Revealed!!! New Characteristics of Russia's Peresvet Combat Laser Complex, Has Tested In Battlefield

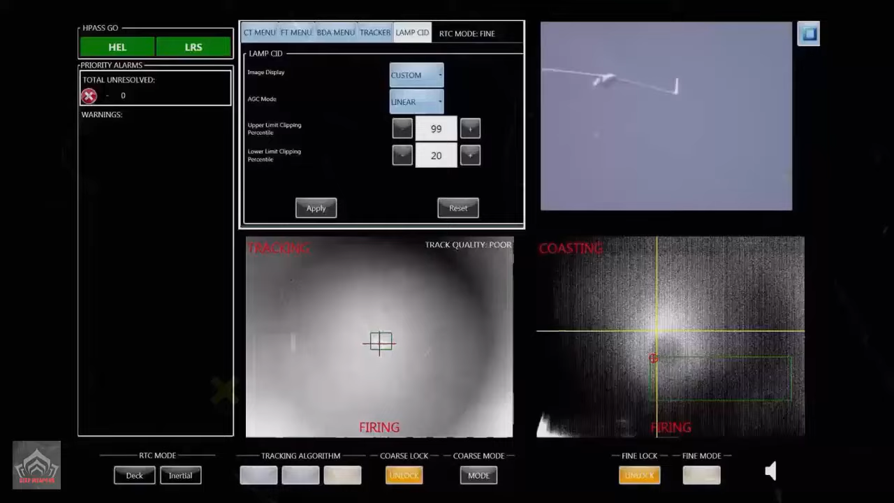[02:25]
burned up a drone five kilometers away within five seconds he also supported putin's 2018 claim that the russians had developed a laser weapon called peresvet which could